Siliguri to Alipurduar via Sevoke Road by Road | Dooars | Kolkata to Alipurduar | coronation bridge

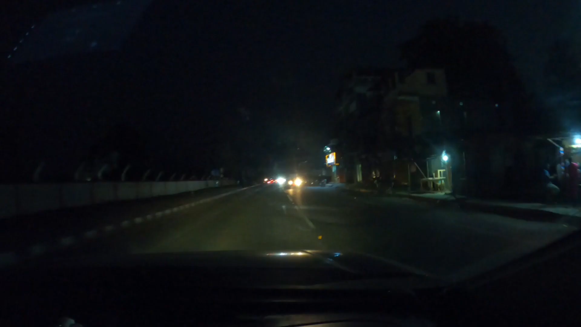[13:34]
আমরা আছি বিন্নাগুড়িতে, আর 5 কিলোমিটার পরে একটা জাংশন পয়েন্ট আসবে যেখানে ওই
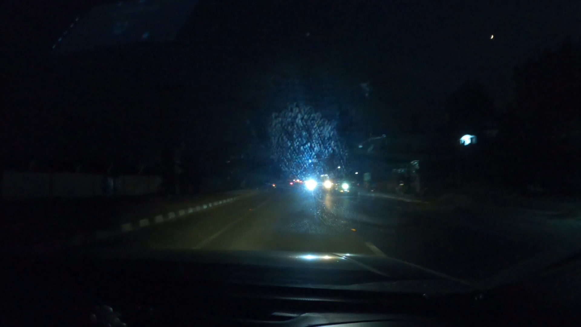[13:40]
আমাদের ফুলবাড়ি বাইপাসের যে রাস্তাটা সেটা এসে মিট করে আর কি।
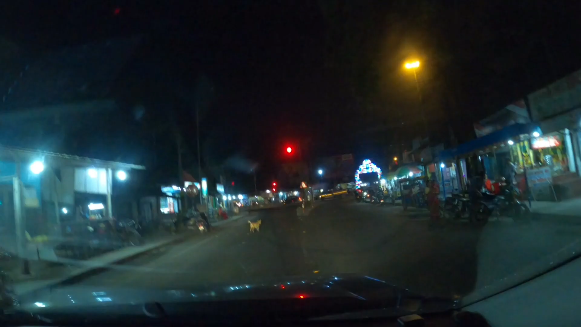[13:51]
আমরা ওই পয়েন্টে এলাম যেখান থেকে ডান দিক দিয়ে যে রাস্তাটা আসে সেটা এর থেকে আসছে, মানে ফুলবাড়ি বাইপাসের রাস্তাটা।
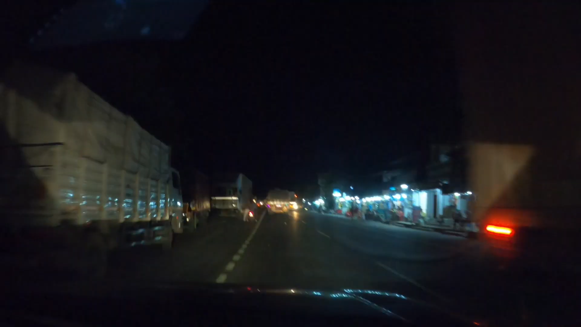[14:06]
আমরা আস্তে আস্তে ক্রস করছি গরু মারা রাস্তা, একটু ট্রাফিক আছে, ছোট ট্রাফিক আছে, ট্রাক ফ্রাক প্রচুর, স্পিড নিতে পারছি না।